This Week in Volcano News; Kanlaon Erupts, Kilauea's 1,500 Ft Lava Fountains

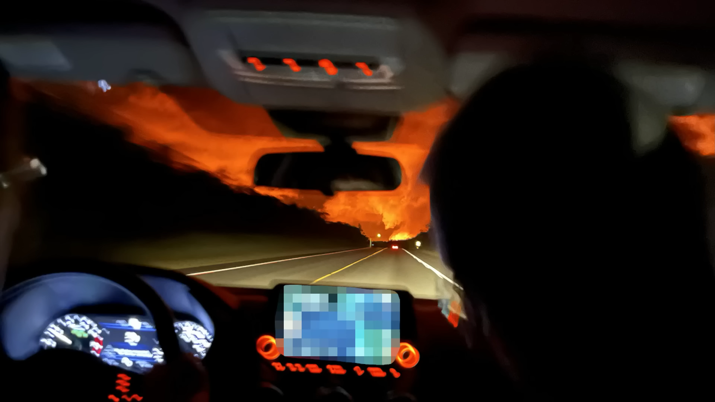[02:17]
This not only lit up the night sky, creating an orange glow visible for many miles,